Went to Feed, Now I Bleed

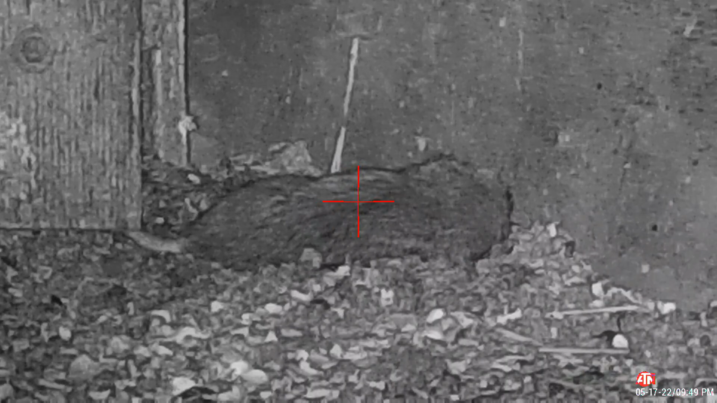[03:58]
I don't like the way he was eyeballing me.
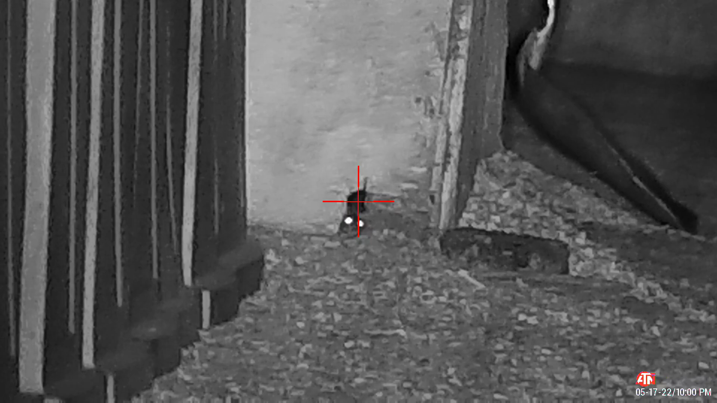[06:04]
Oh, that was a nice long shot. I think he took it in the whiskers.
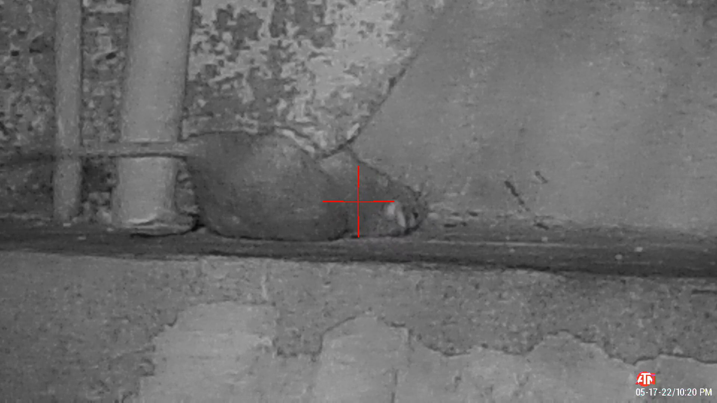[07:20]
I had to take him quick. He was on the move.
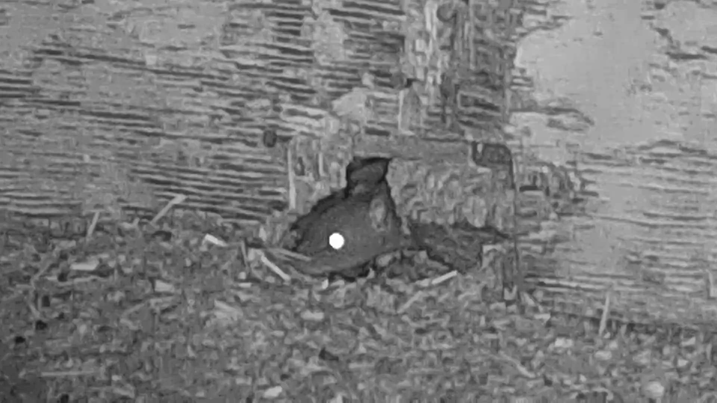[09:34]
And we got a bleeder. You said any rat. Could have been a two for rat. We got a pile going there. Tech for energy. Tech for energy. LTD. Bojo to Bozo.